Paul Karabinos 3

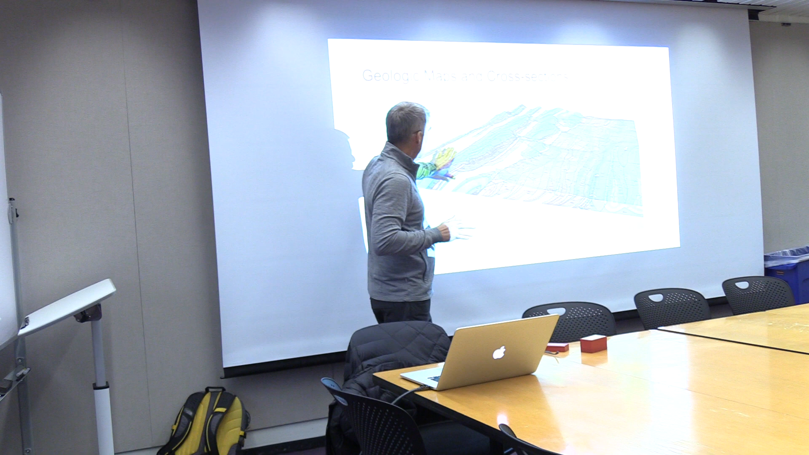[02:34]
seamless topographic surface and cross section that met and and when we look at these i actually have my
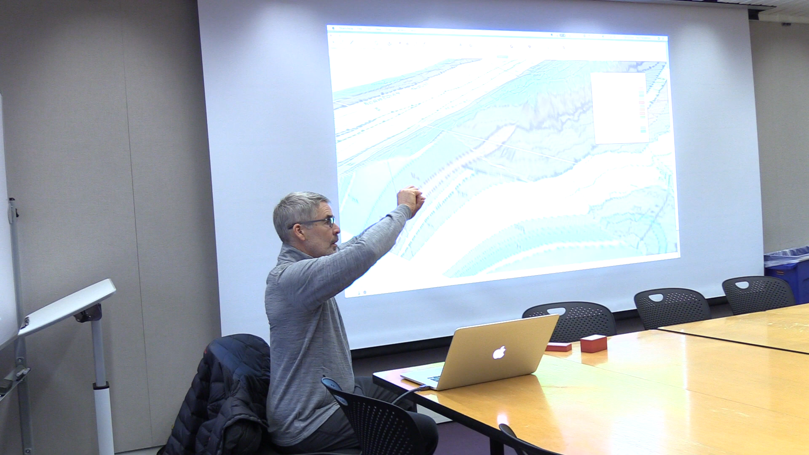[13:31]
instead of being a single line straight line it's like a bend or they don't go to the edges of the maps and then it's really it's really hard i'm not gonna lie